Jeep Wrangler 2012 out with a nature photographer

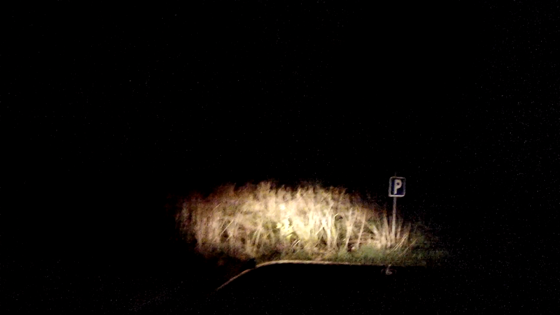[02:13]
I'm going to sleep in a forest. Trying to sleep in the back seat in my two door Wrangler Sahara 2012.
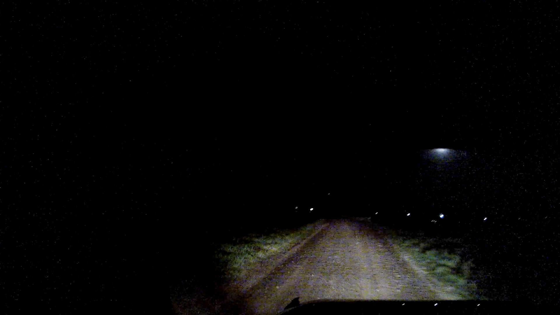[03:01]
So, trying to find somewhere to sleep in my two door Wrangler Sahara. Half beam, full beam and fog light. Now I'm going
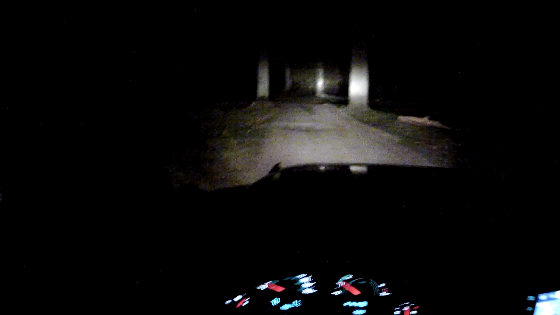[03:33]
to walk around to sight. So I think I found a great spot to sleep tonight in my